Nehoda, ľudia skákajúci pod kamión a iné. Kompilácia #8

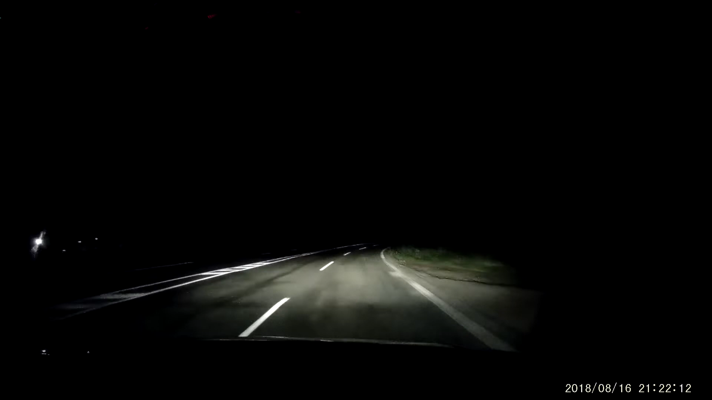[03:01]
Chlap tam išiel. Kde? V protismere. Absolutne nič nebolo vidno. Prečo? No. A kde? Po ceste? No. A kde? Tu na tejto strane.